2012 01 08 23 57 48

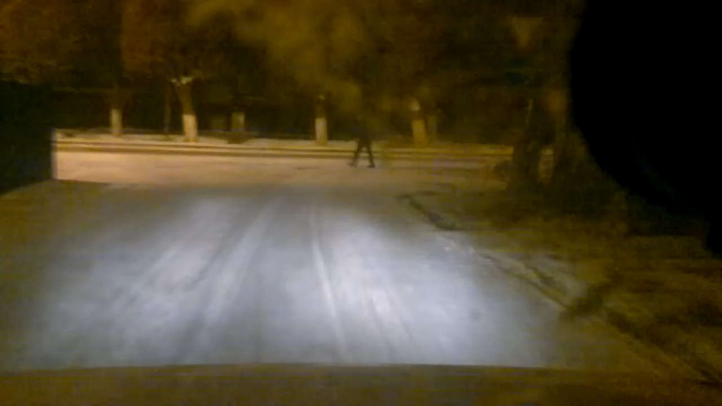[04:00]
так документы взял ой, как надо оборот выезжаем выезжаем так, все убираем подсос ой, чуть не заглохли опять
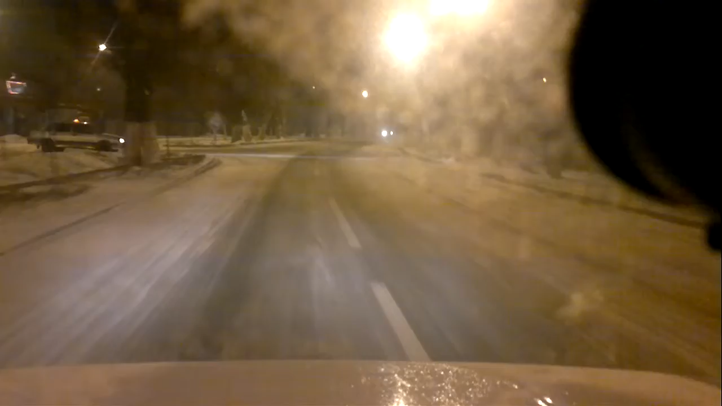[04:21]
печку нельзя включать едем в банкрузе ой, опять чуть не заглохли никогда такого не было вот тут буквально постоянно норовится глохнуть завтра поеду залью восьмидесятый на Катая что по Сифулина ниже Рыскова вот там восьмидесятый по-флодарски как мне сказали и должен нормально быть